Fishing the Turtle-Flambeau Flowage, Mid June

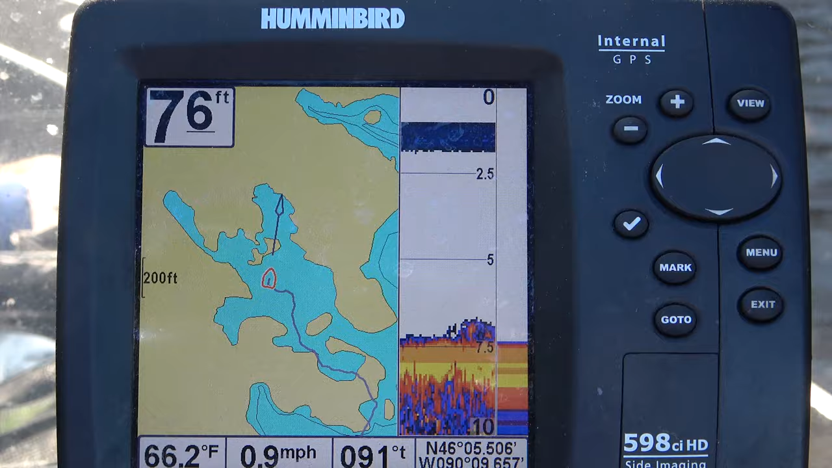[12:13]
On screen: depth 76 ft, water 66.2°F, speed 0.9 mph
all right trying these bays back in here
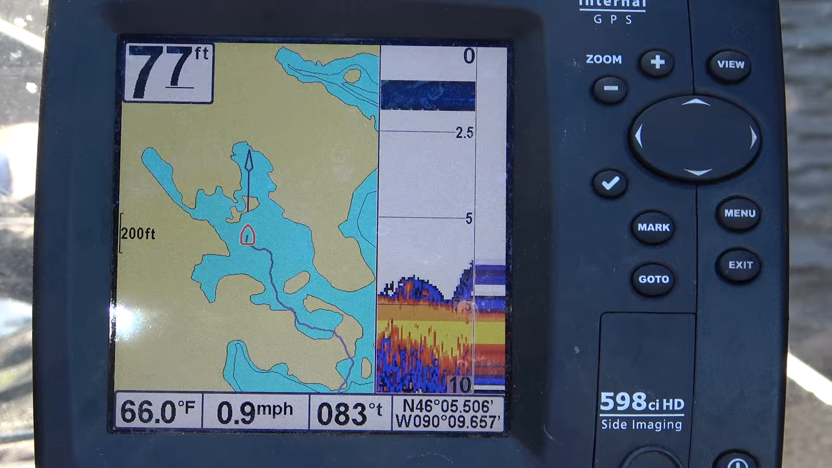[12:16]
On screen: depth 77 ft, water 66.0°F, speed 0.9 mph
about seven eight feet deep looks good there ain't a whole lot for weed cover or nothing
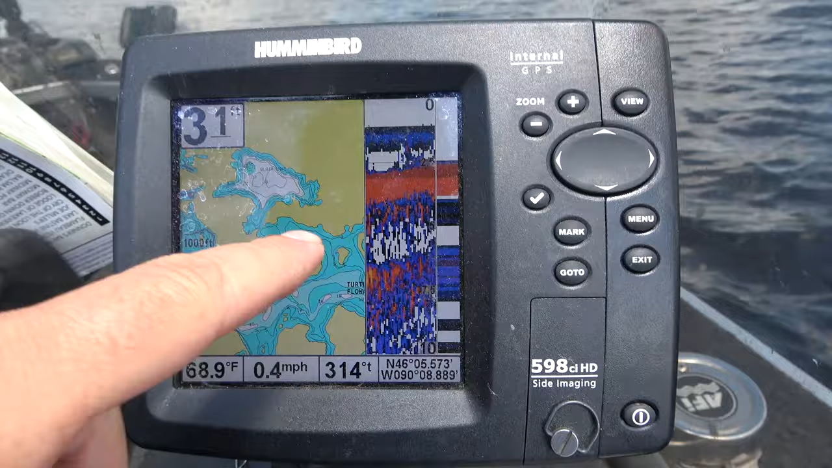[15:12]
On screen: water 68.9°F, speed 0.4 mph
there's where we're at right there kind of taking this uh there's this kind of goes into this
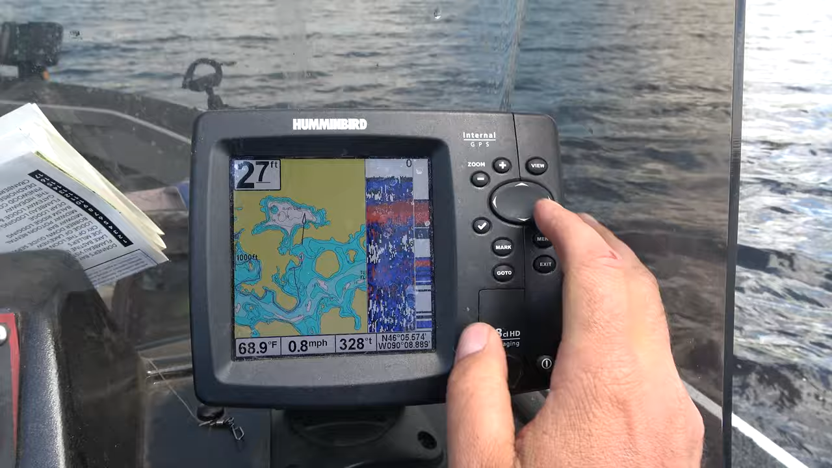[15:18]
On screen: depth 27 ft, water 68.9°F, speed 0.8 mph
lake area let's see if i'll show you a wider picture of it
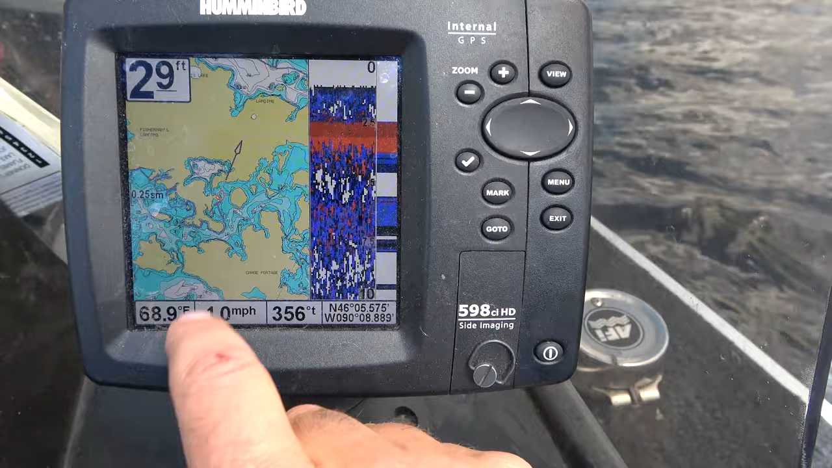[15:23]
On screen: depth 29 ft, water 68.9°F
kind of tooling through this lake trying to hit all this a lot of a little bays and islands and there's a bunch of stumps up ahead
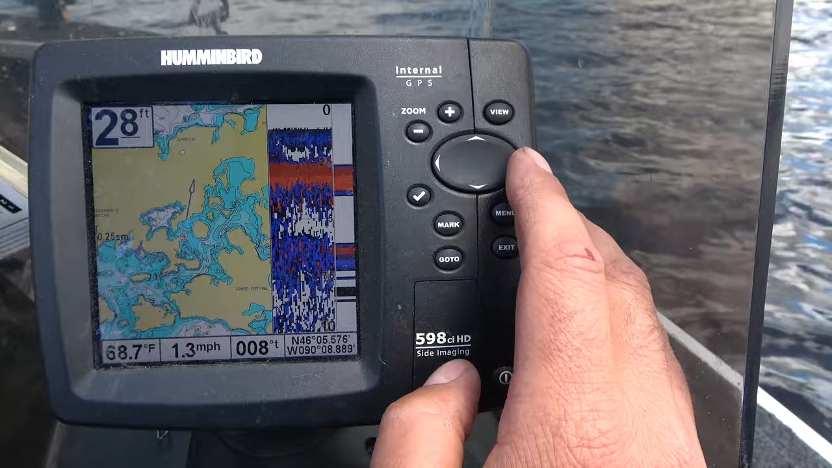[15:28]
On screen: depth 28 ft, water 68.7°F, speed 1.3 mph
lots of good structure for fish to hide in see there all the stumps in the water